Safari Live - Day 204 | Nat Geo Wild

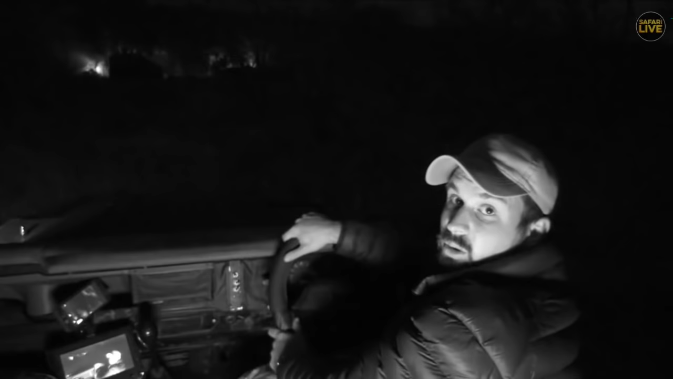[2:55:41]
big lions like this require a lot of food and they're going to be needed if they are to get all the food that they require it's quite bouncy here you can see we're kind of bouncing along as we go the lions are crossing over the road straight they're going continuing straight east into the block and it's not going to be possible to follow them any further than where we are now where they're going to go now is into a drainage dip in front of us it's very very very very thick and very difficult to follow you can actually see the outlying area and as it's going down towards
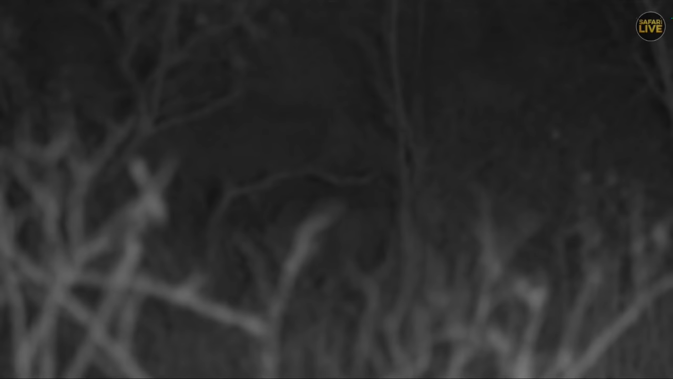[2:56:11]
there so we're going to lose visual of most of the pride now and i know for a fact that the chance of us following them in there is almost zero you can't even see the rest of them with the infrared we can see them with the thermal that they're right up on the bank on top there but it's going to be impossible to get across so unfortunately for us that's probably it for the inkuma pride this evening still nice i i would hopefully the damn camp is going to be up and running later and i wouldn't be surprised if they do appear in that area we're just north of the camp at the moment um well quite far north i suppose but they could